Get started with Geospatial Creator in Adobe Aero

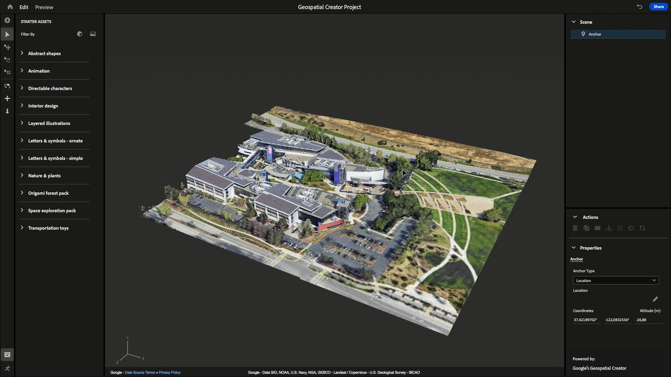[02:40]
Here, you have the tools on the left. I'm going to start with Orbit. The Orbit button lets you orbit your camera around the middle point of the scene. Then, we have the Pan button. This will let you navigate around the scene, going up and down or left and right. And finally, we have the Dolly button, which lets you zoom into the scene.
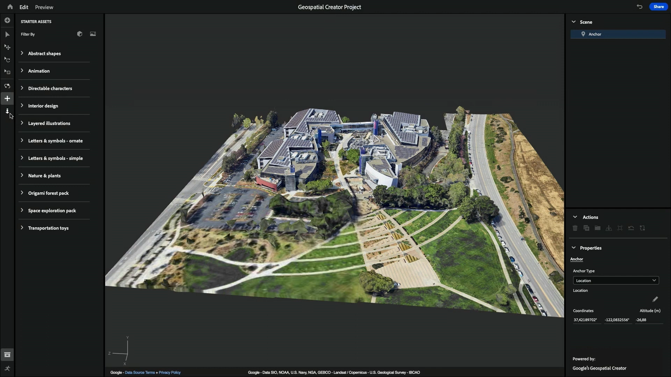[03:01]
I'm going to go zoom into my location over here and kind of pan around the camera.
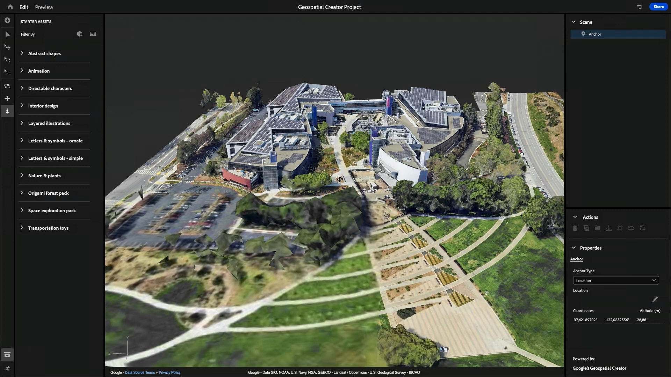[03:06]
And make sure I can get a good view of this walkway.
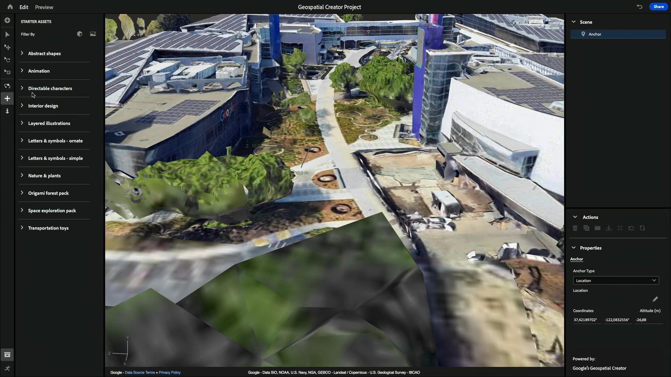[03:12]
I like this intersection over here, so that's where I'll be anchoring my experience. Make sure you can get nice and close at a scale that kind of makes sense here.